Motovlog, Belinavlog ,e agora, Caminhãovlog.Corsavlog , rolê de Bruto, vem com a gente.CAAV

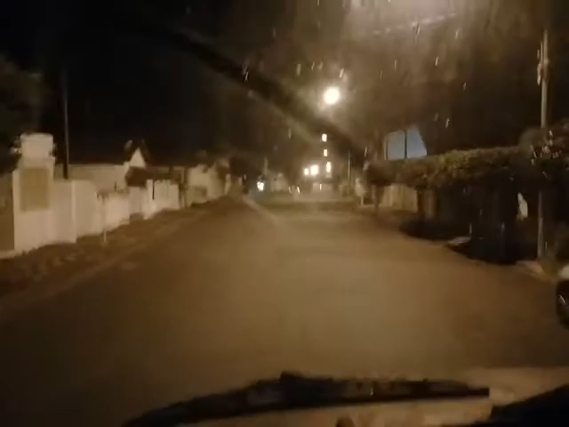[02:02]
Não sei. E ele vai embora. Vamos entrar aqui agora na Francis Guilherme. Setinha. Opa! Seguro o caminhão.
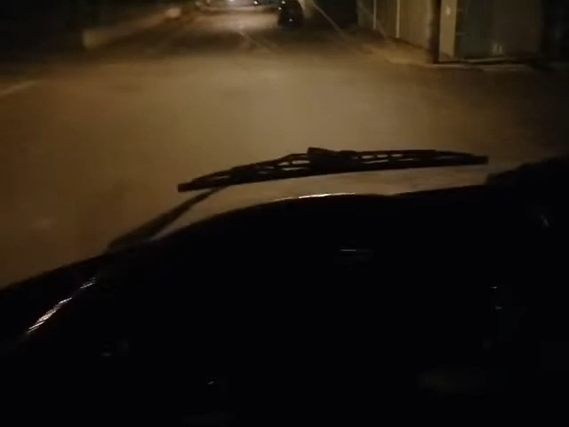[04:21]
Desviar aqui do buraquete. Vou dar uma pausada aqui agora, porque eu tô chegando aqui onde eu vou guardar ele. Eu vou precisar das duas mãos. Valeu?